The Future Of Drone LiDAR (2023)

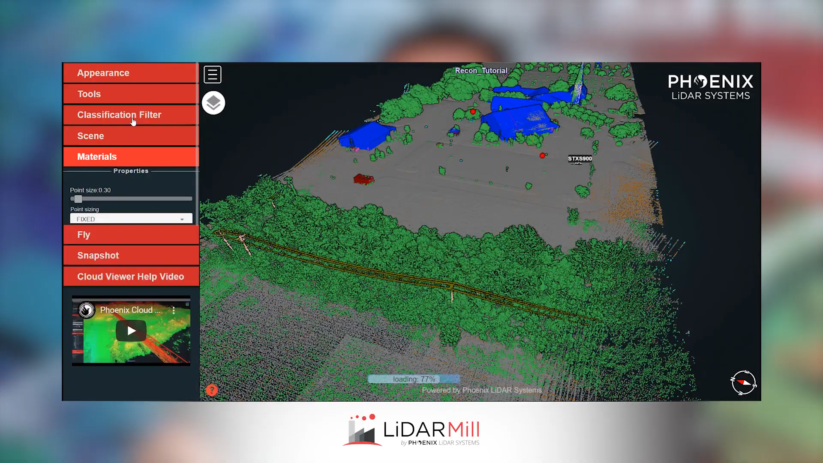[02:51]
So, if you want to use something like LeiterMill, for instance, you can use some of our AI algorithms that are going to help classify your data sets.
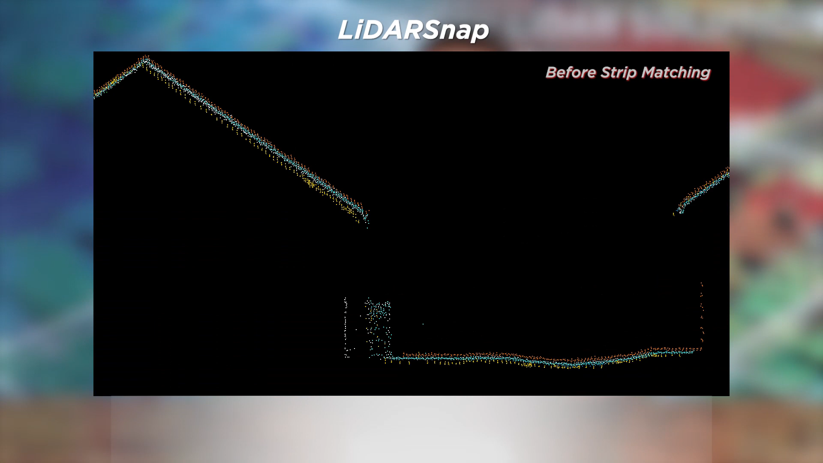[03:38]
And so things like LiDAR Snap inside of SE Pro or LeiterMill will help where you actually can
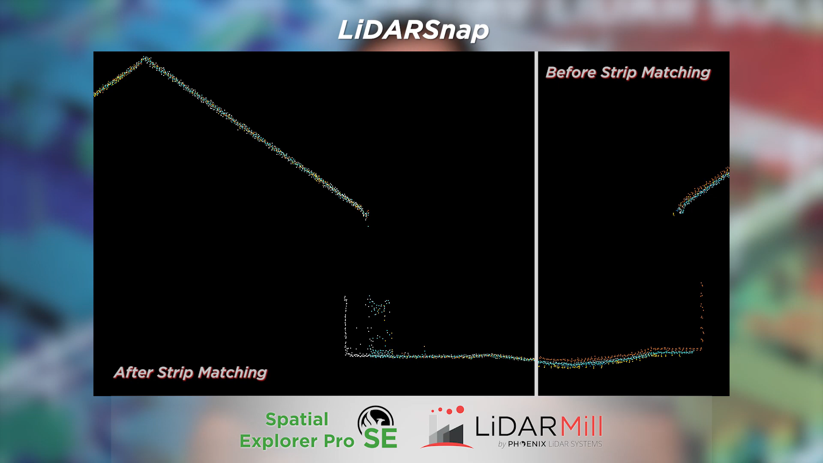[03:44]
match one Leiter data set to another data set and lock those in seamlessly.